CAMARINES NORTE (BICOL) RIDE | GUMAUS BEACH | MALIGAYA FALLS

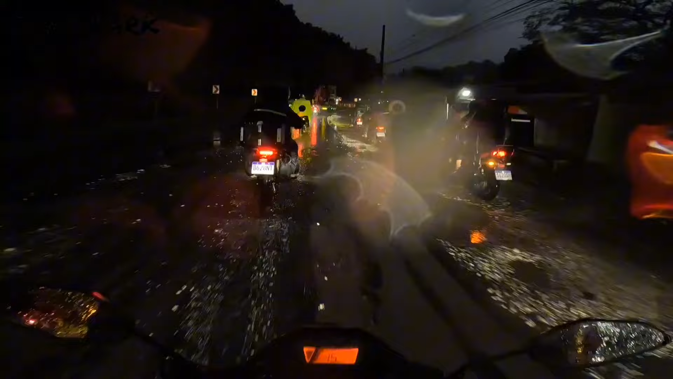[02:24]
Off-road. Yata yung ano, tinatawag na lang bituko manok. Quezon Protected Landscape. Quezon National Forest Park.